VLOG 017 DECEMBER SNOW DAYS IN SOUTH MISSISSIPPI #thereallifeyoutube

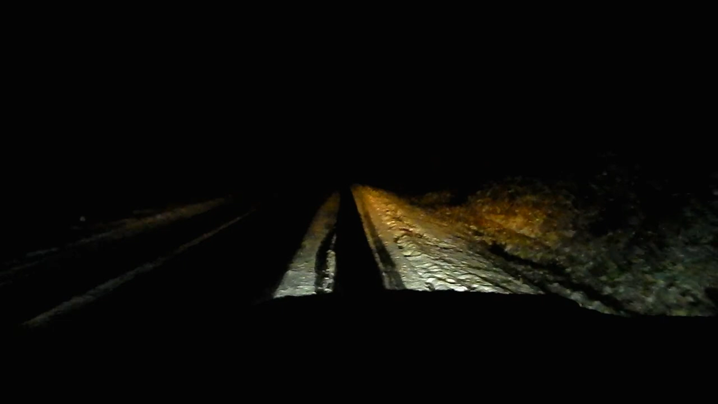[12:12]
Climbing this very steep hill that's ice, or was ice. Big truck just came down, so it must be good. But I'm in four low, no lockers or anything, just four drive. Yeehaw! So, last thing,